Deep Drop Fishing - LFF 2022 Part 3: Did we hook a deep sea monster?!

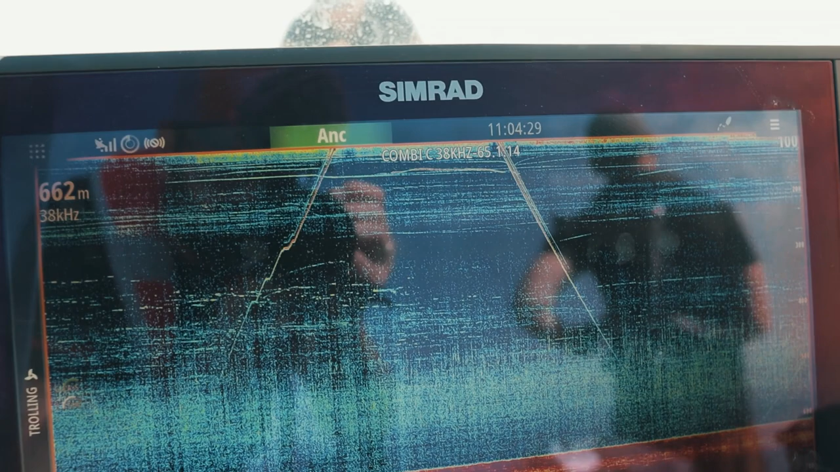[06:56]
On screen: depth 662 m
He's on the way up, and there's a slip here. And then we see Christian.
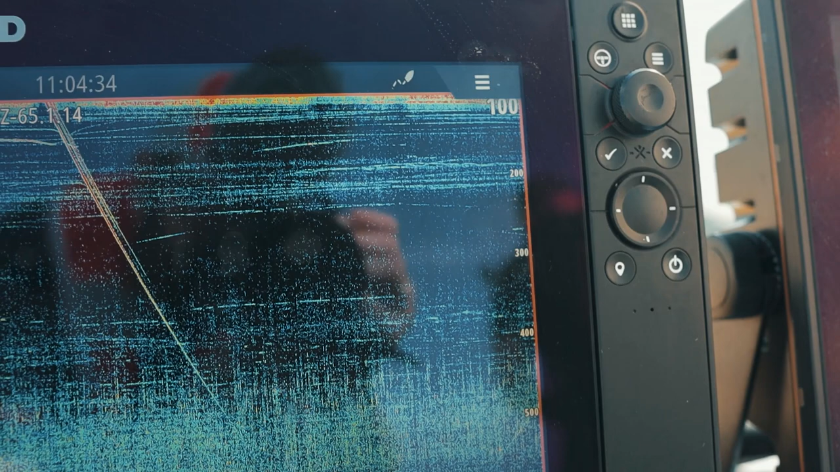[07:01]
He's on the way up. He's on the way up. He's on the way up 500 meters. This is a combi from Simrad Maritime.
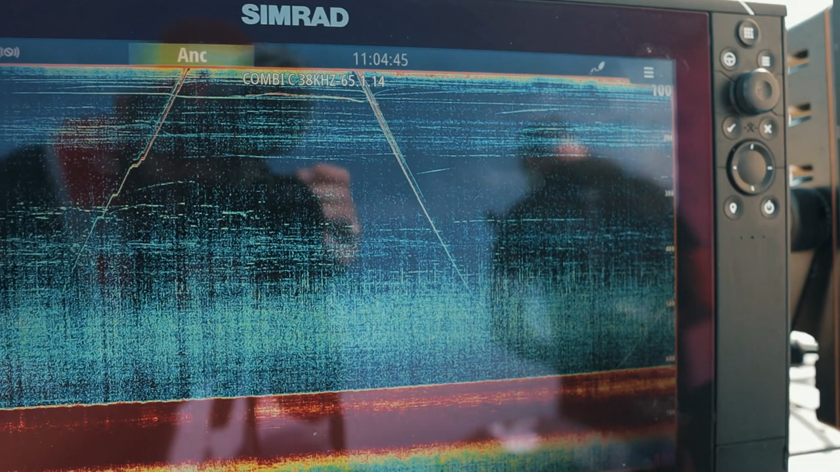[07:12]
38 kHz.
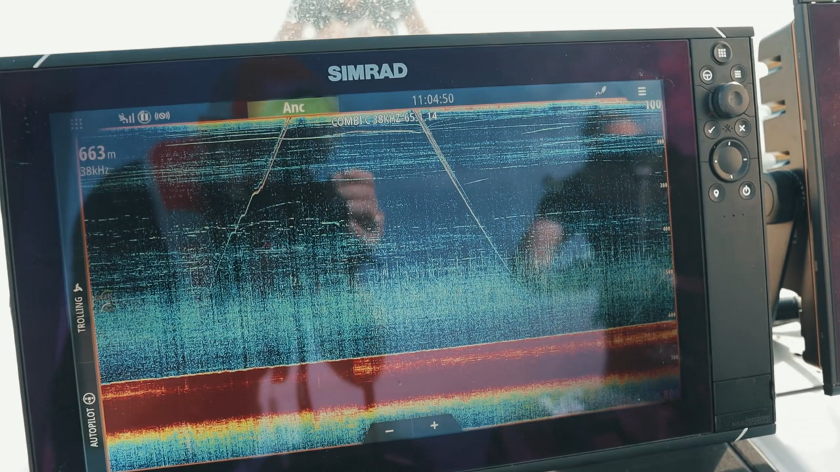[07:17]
On screen: depth 663 m
This is serious, but it's so cool.
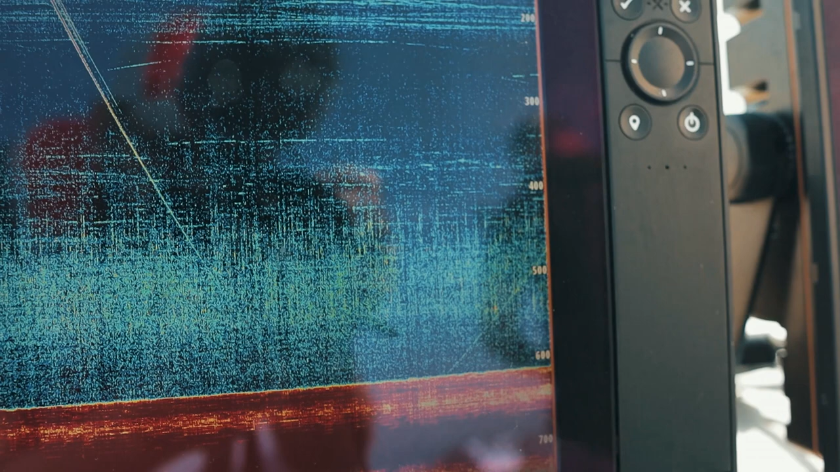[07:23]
Look how much foot it is in the river. Same with the S5100 model from Simrad.